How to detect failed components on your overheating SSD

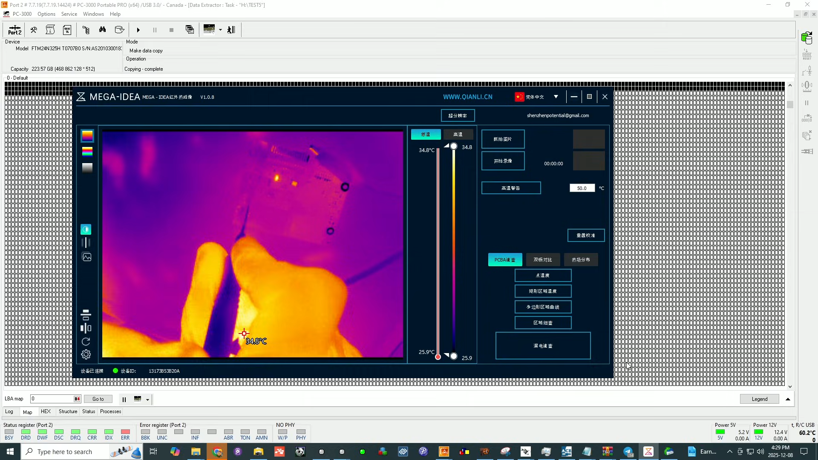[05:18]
On screen: scale top 34.8°C, scale bottom 25.9°C
What do we see, it's getting hot. It's the switch right here.